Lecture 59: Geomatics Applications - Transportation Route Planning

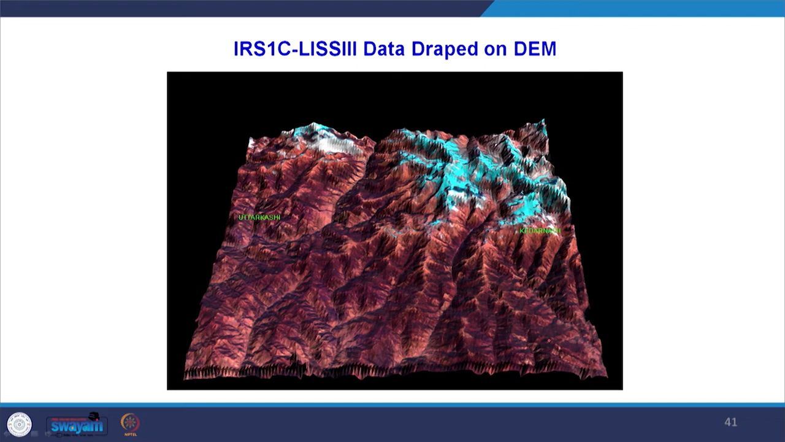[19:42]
You can see that there are certain portions which is higher than the certain portion which is in the lower portion. And you have marked the two places, the Uttarakashi place and the Kedarnath. They are to be joined together. You cannot join them by a straight line because there are so many hill slopes are there between the two points.
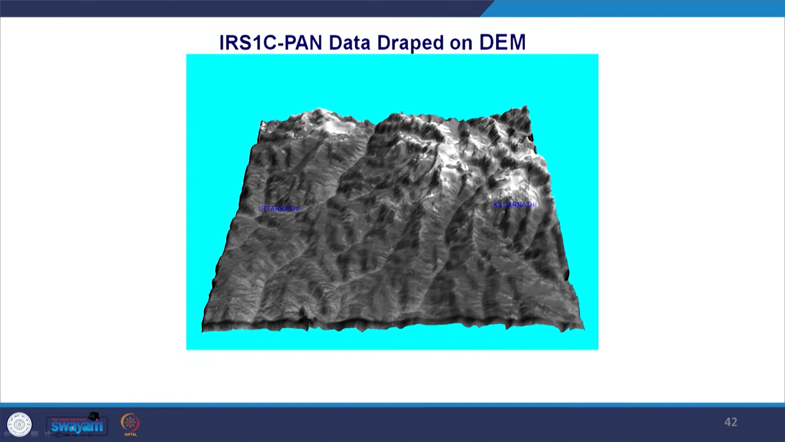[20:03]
on the DEM in order to visualize the whole terrain in the third dimension.